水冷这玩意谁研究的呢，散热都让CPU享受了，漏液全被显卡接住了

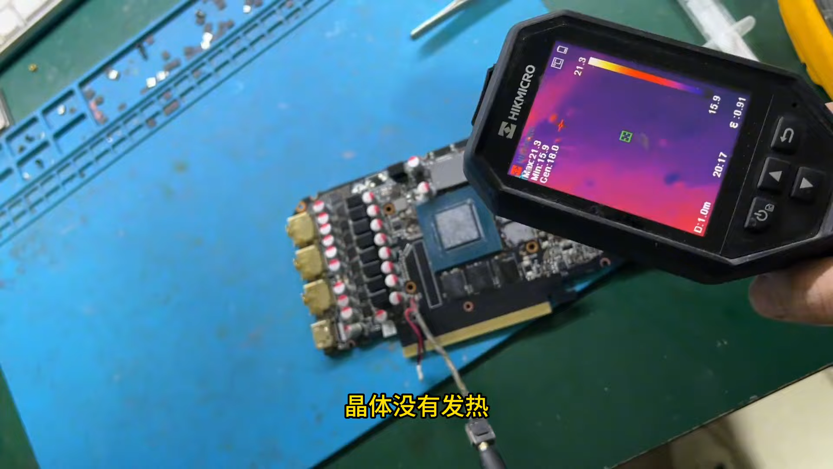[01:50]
OK很好晶体没有发热那核心可能还没事发热的区域主要还是在供电
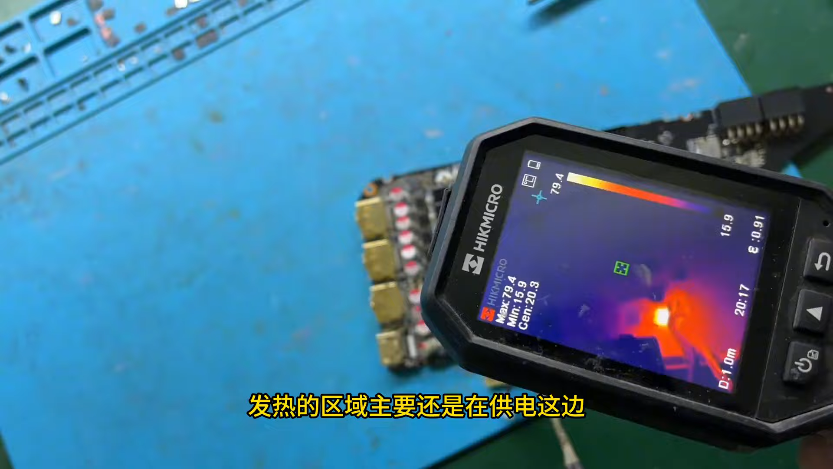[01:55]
这边可能是底下某一个电容短路了
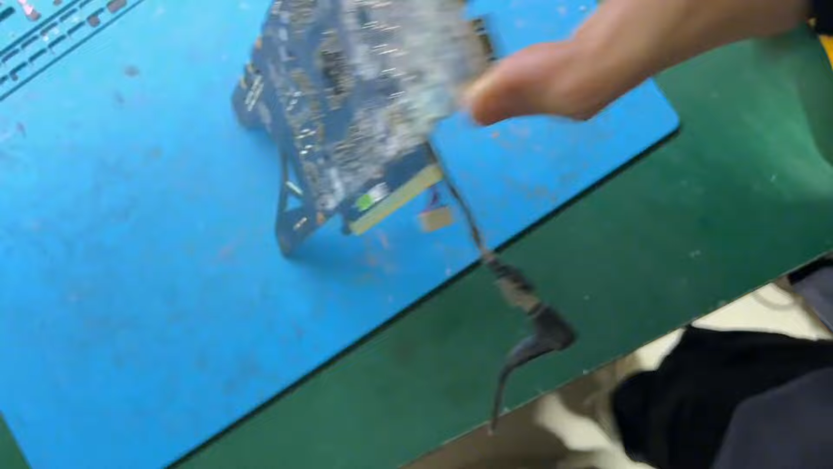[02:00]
发热位置主要还是在1.
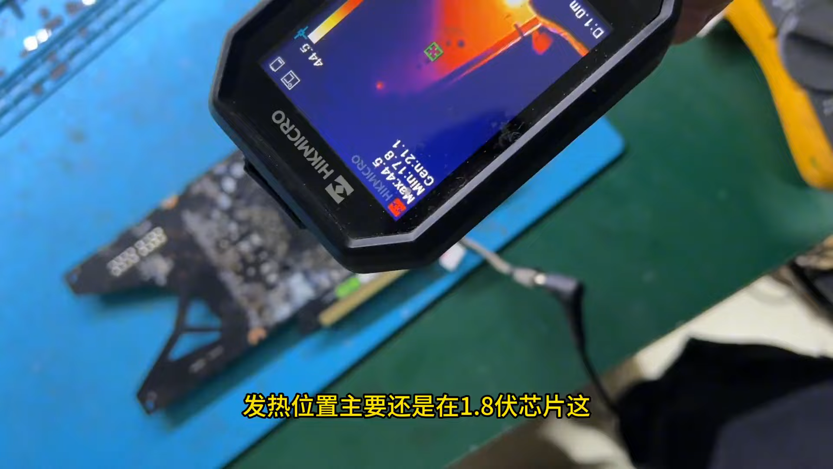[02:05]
8V芯片这哦哦这边还有个发热点这是什么玩意儿好像是个小电容吧
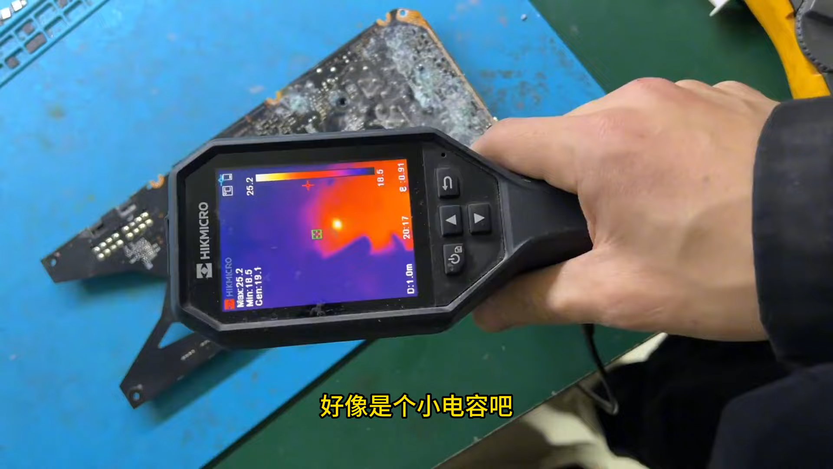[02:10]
主要还是在这一块那既然核心没问题的话我们先去给它洗一下直接水洗啊